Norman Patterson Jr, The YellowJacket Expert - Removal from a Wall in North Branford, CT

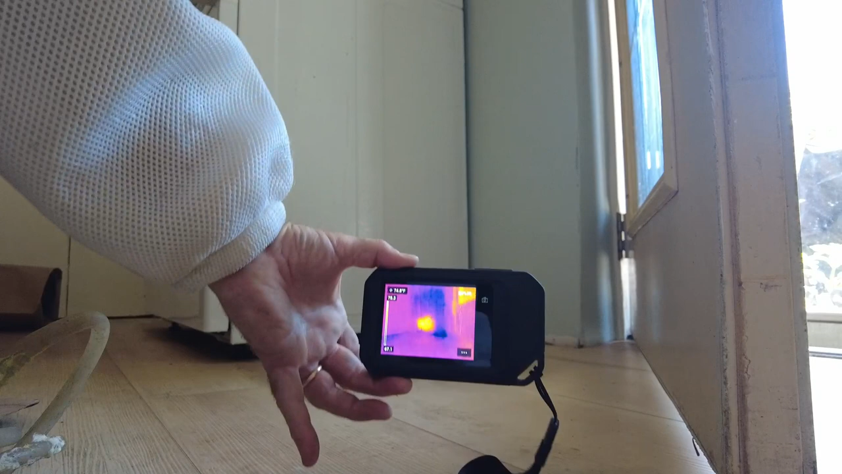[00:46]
That's where the Yellow Jacket nest is.
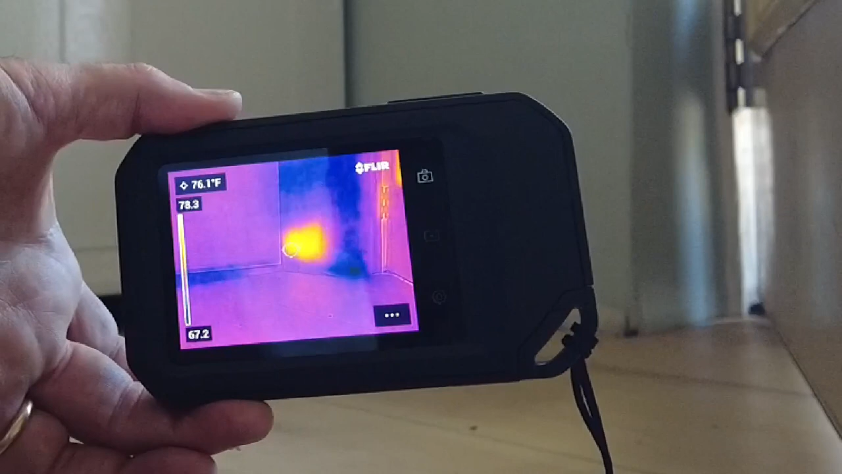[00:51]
On screen: spot 76.1°F
My first infrared camera cost $10,000. This is a $250 or $350 FLIR camera, but that glowing spot is where the Yellow Jacket nest is.
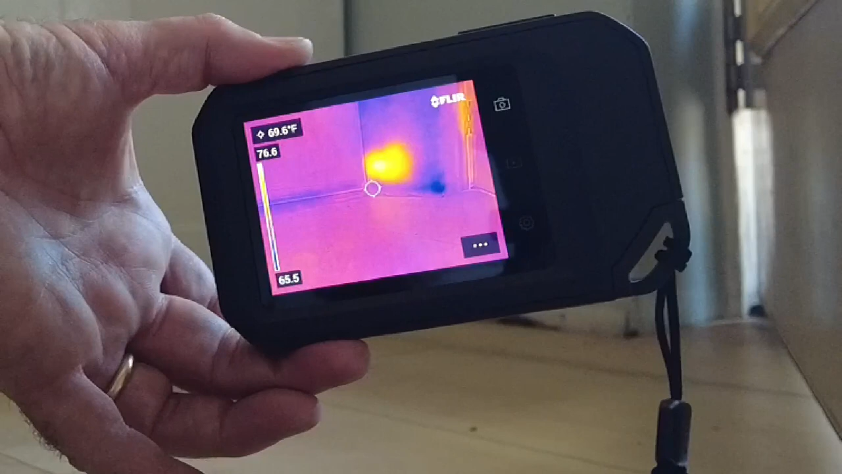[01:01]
On screen: spot 69.6°F
So I always check out where the nest is if possible. If the nest is sitting on the sheetrock, it'll have a heat signature,
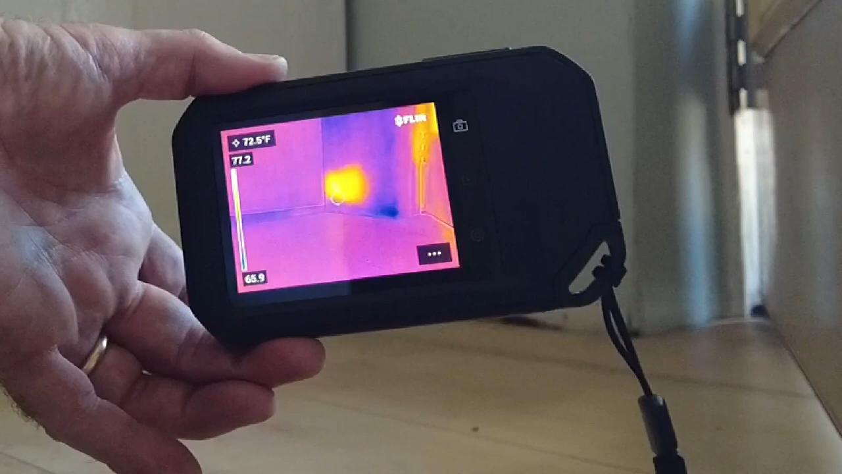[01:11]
On screen: spot 72.5°F
and that's what's going on with this. So that's the Yellow Jacket nest.